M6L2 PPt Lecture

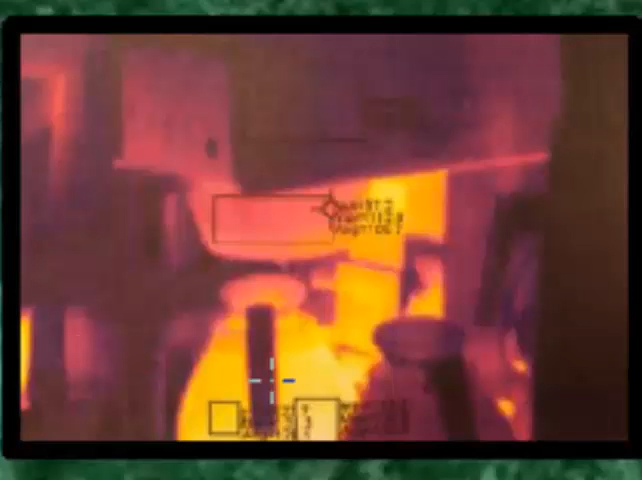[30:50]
I just took a thermal image shot of a coffee pot. And these thermal imagers are hand held usually. They're somewhat rugged. And they act almost like a video camera. You just point it towards an object and it will show you its heat intensity. You can even select certain areas and it will show the average temperature, the mean temperature for that spot.